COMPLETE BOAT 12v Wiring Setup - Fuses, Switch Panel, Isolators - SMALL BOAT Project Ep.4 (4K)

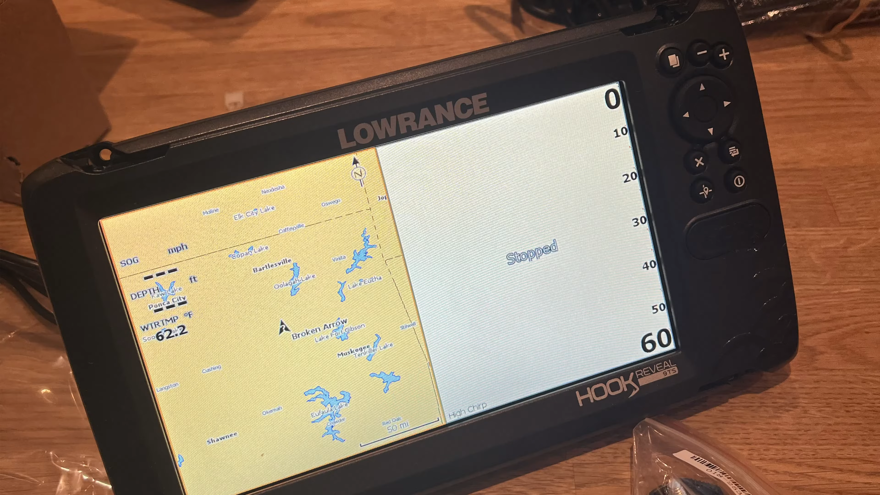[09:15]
On screen: water 62.2°F
a lowrance one which is going to be unreal for the shark finding